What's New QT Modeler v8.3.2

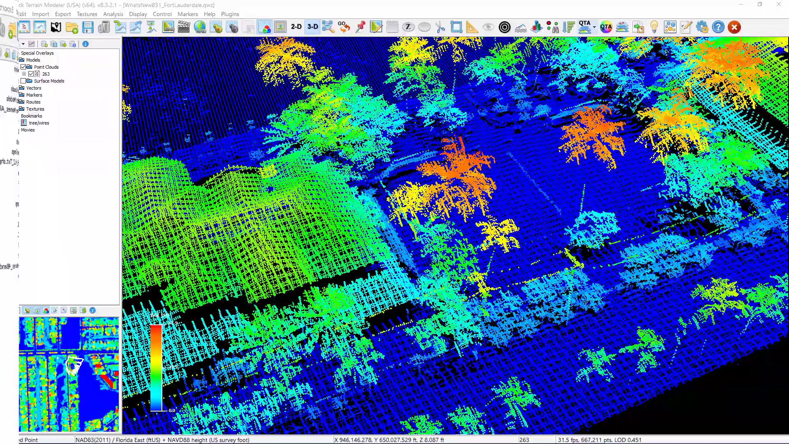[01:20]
QtModeler's all new drop line tool provides a quick, easy, and information-rich vertical measurement tool that drops a line from any point straight down to the ground or straight up to the highest point nearby.
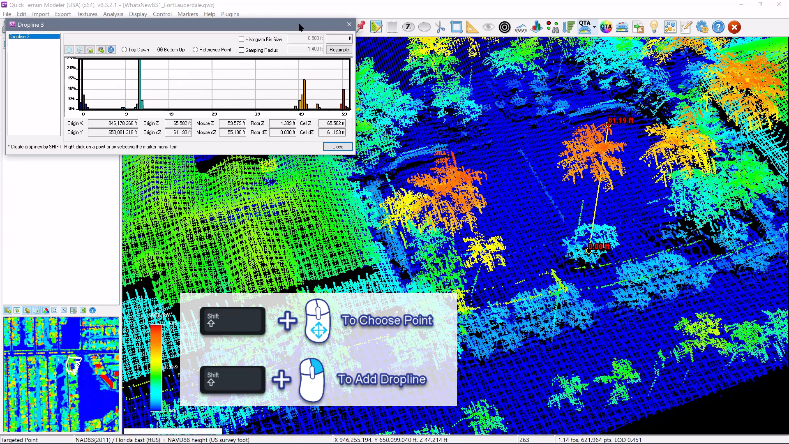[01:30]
A drop line vector will persist in the scene and appear in a drop line subfolder in the layer tree under the vectors folder. It is very useful for measuring individual tree heights,
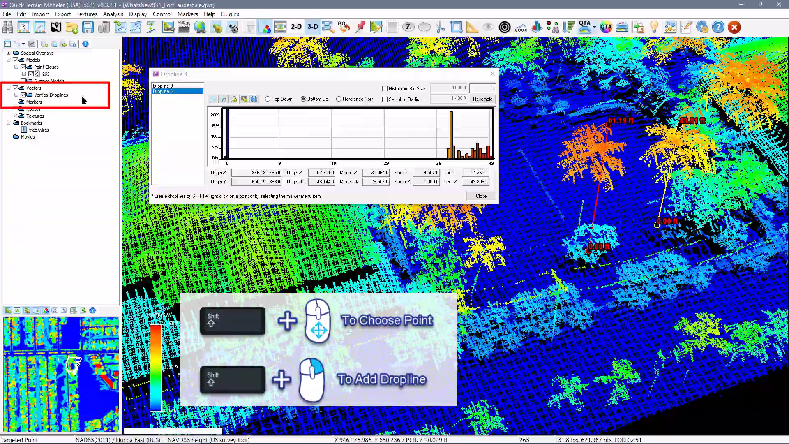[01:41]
power lines, and vertical objects, particularly in dense point clouds. The histogram gives an intuitive, quantified view of vertical point distribution in the analysis cylinder.
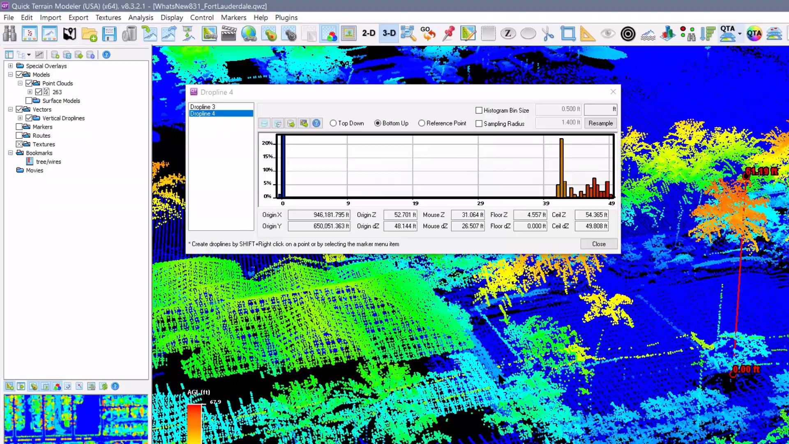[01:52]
Snap the highest local point. Finding the exact point that represents the top of tree canopy or utility pole has always been tricky.
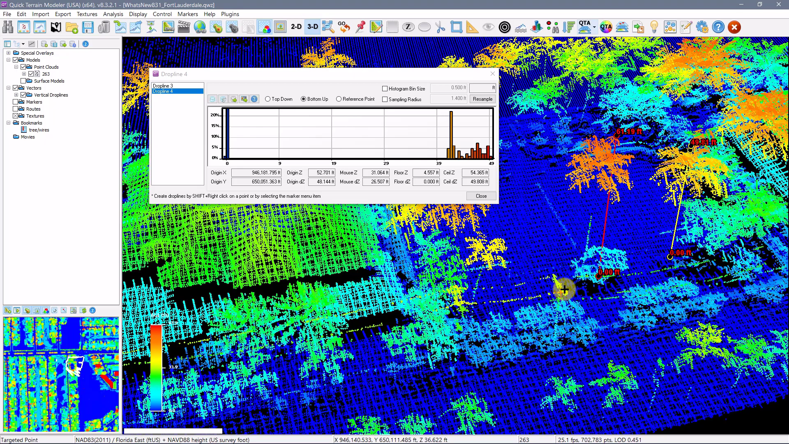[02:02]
QtModeler version 8.3.2 adds a simple method to find the highest local point and act upon it. Using the existing point query tool with the shift hotkey like normal but also holding down H to have the point query cursor snap to the highest local point. Once the local high point is located, click to open the normal point query info
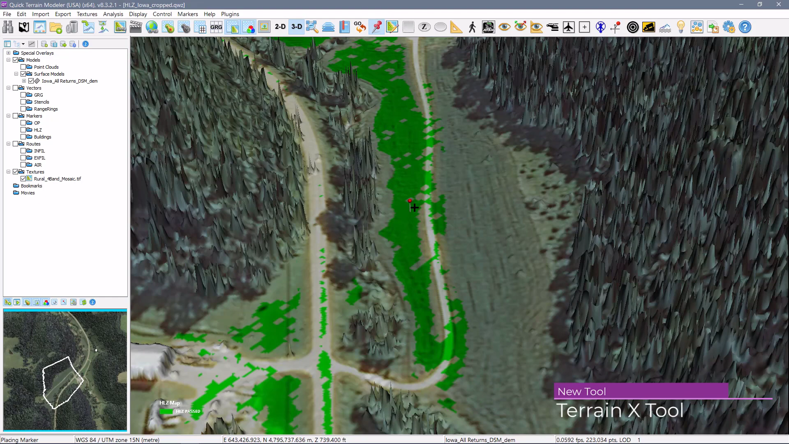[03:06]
QtModeler's TerrainX Tool is a permanent annotation vector that users can edit to document the length, width, slope, and heading in the terrain.